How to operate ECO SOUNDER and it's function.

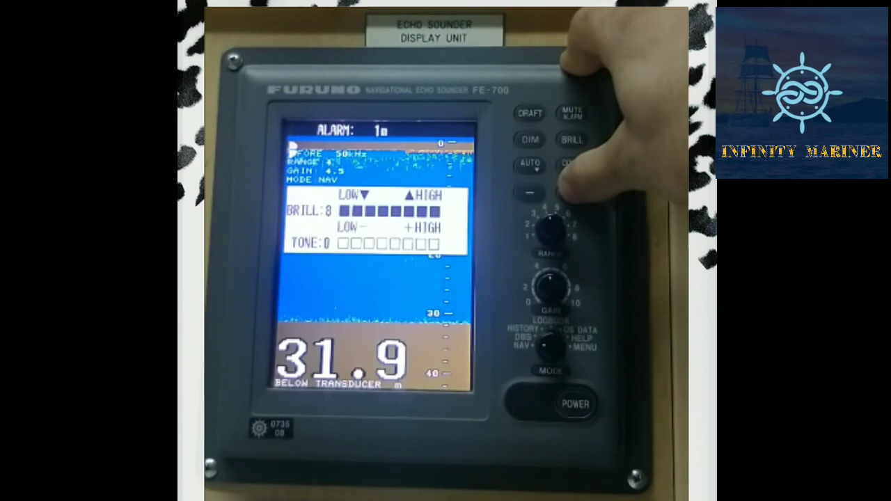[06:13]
On screen: depth 31.9 m
click the plus or minus the tone will be adjusted or just click the brilliance down and up the brilliance will be adjusted and all
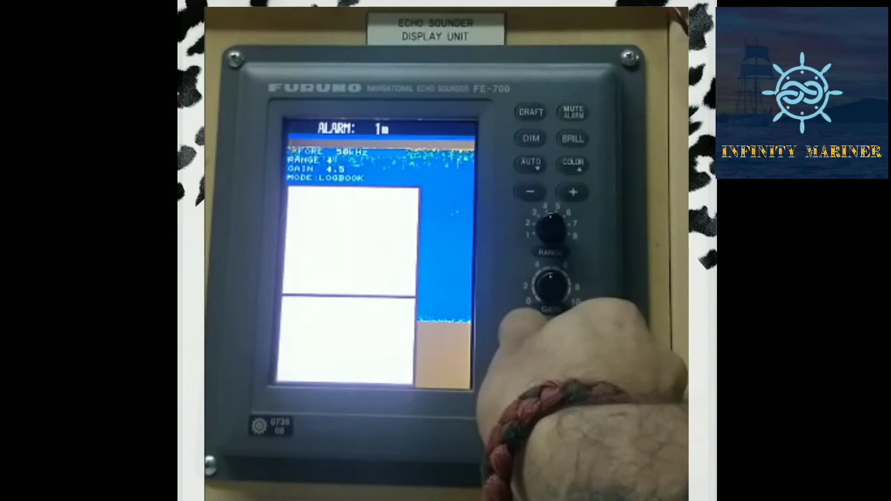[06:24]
thing about the functions of this keys you can know
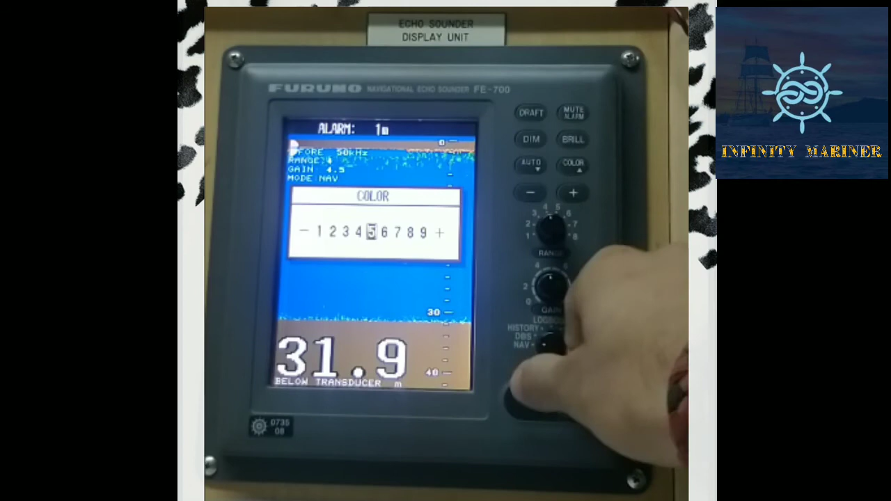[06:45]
On screen: depth 31.9 m
select the desired colors and similarly
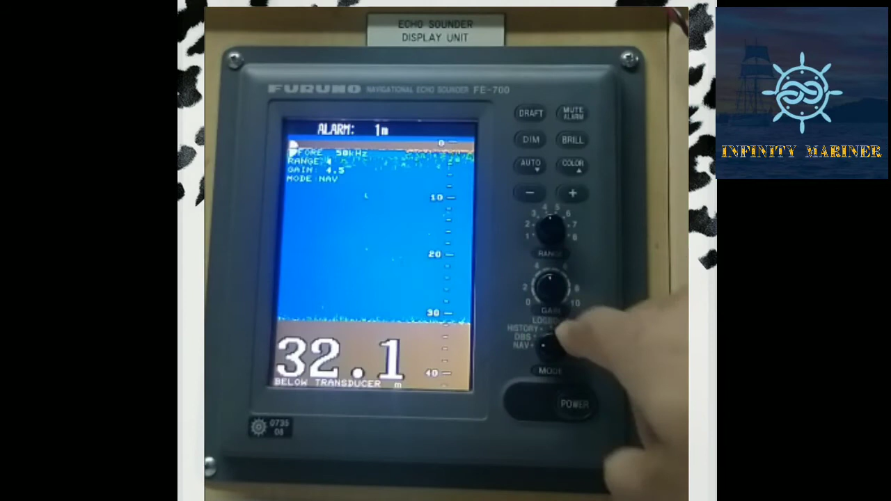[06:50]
On screen: depth 32.1 m
go to the navigation option now we'll discuss about the range selection like you can see the current depth of the sea bed just in the nautical chart and you can select the desired range like range differ from 5 meter
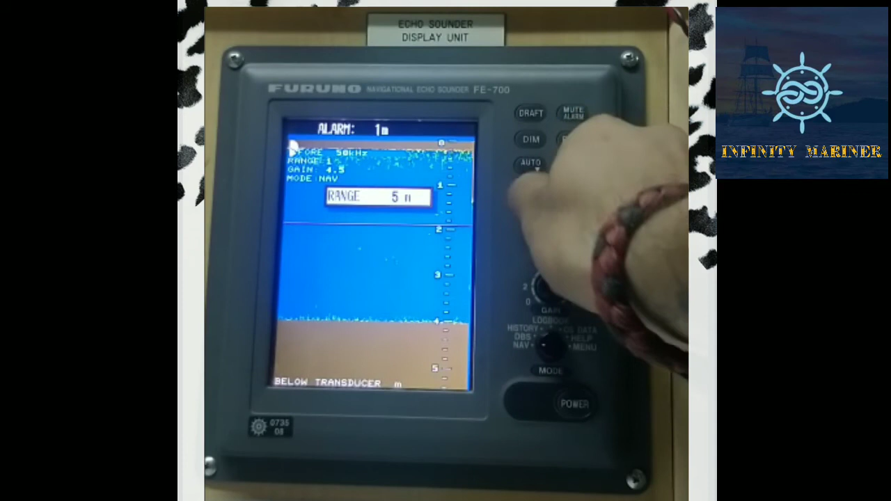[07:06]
to 800 meters you can select like your depth is 210
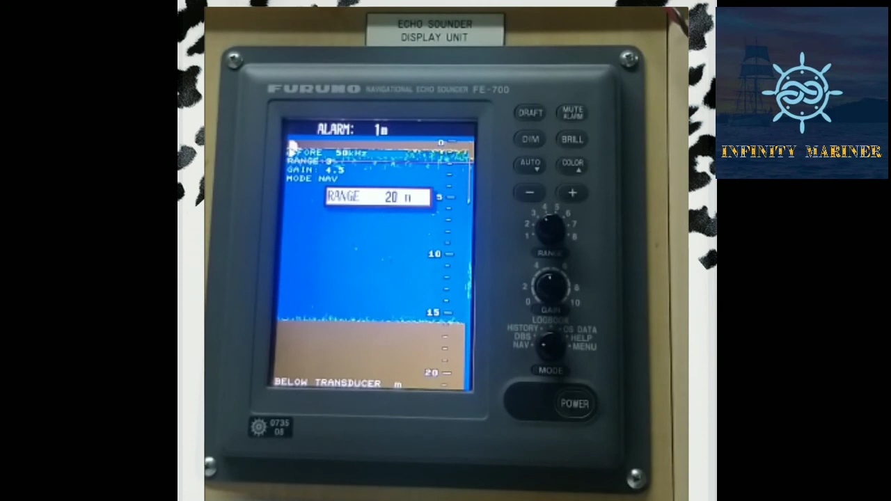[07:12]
meters so you need to select the range of 200 meters if the range is below 200 like 180 or 190 then you can select the 200 meter range or if it is below 100 meters so you can select the 100 meter range